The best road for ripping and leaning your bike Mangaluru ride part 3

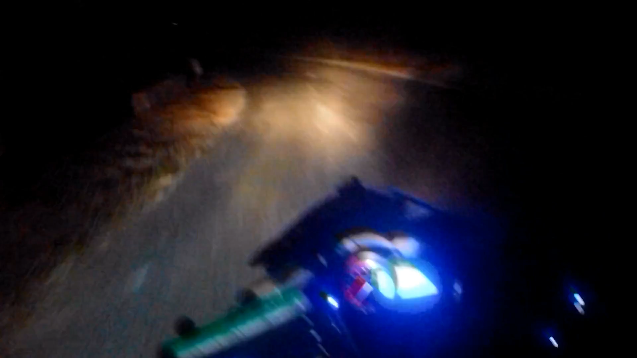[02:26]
Okay, right now we are on the route to Mudkery and look at this road man It is so scary
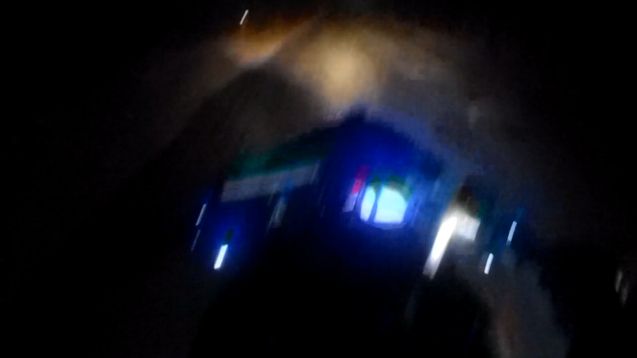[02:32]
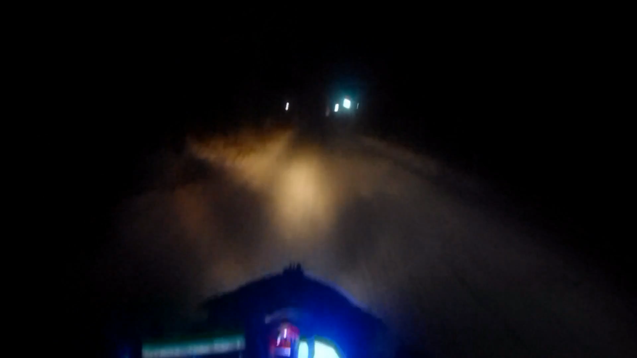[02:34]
No lights Right now there are lights but After some kilometers there are no lights Not there